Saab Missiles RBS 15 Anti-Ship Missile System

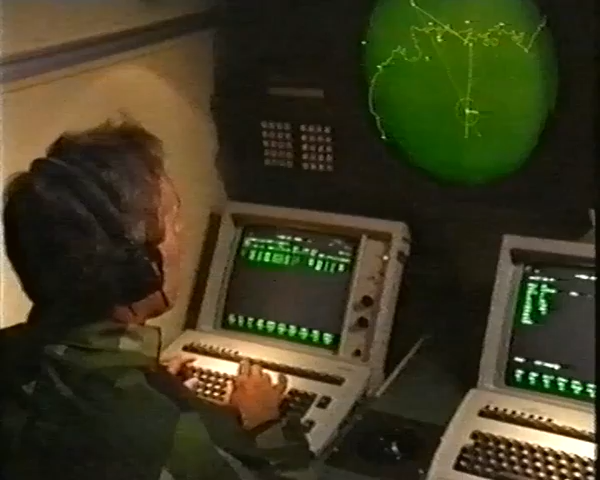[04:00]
supporting tactical decisions for the approach, where you can choose either a direct approach
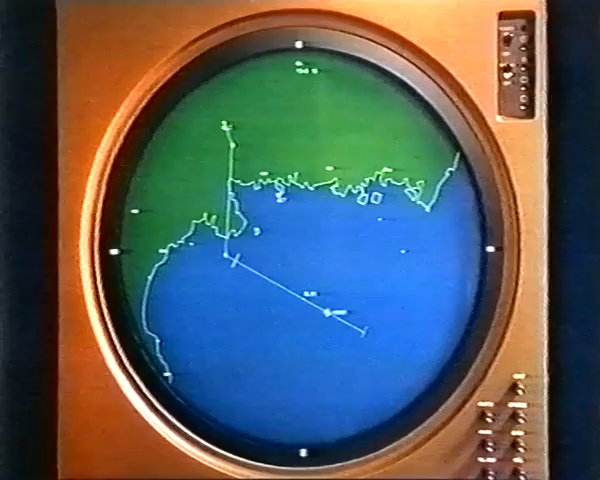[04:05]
or an indirect approach by means of tactical waypoints.
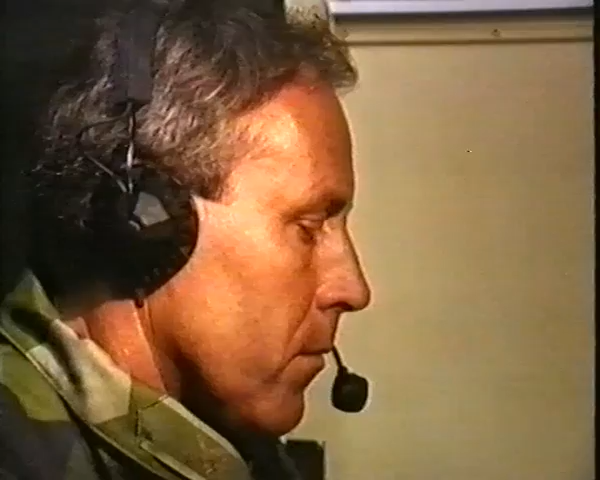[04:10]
And you can choose to fire either in singles, or in salvos,
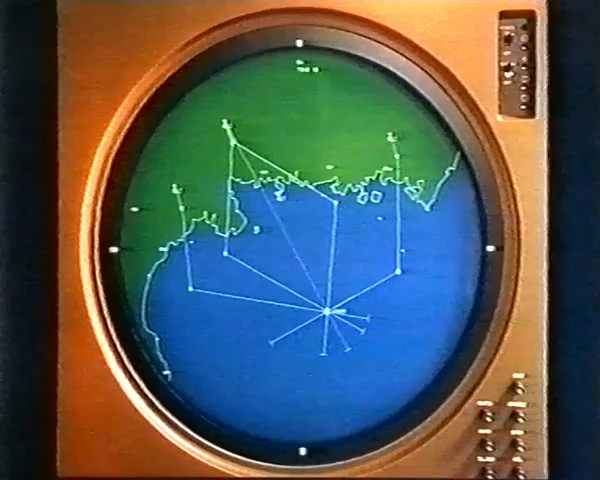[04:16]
or in a mix with the missiles arriving simultaneously in the target area.